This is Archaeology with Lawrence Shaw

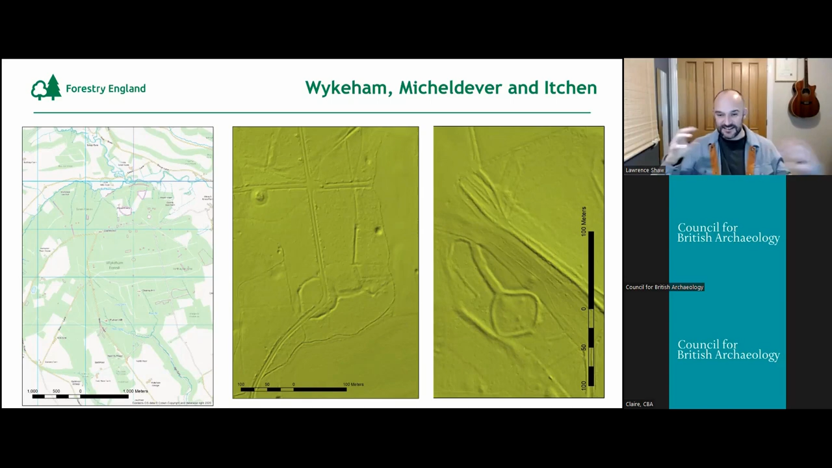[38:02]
They're incredible monuments, and they just sit there, normally traditionally ploughed out, lost by agriculture, but in our forests, sitting there as extant earthworks, looking fantastic in the land, they've been to there and on the bike.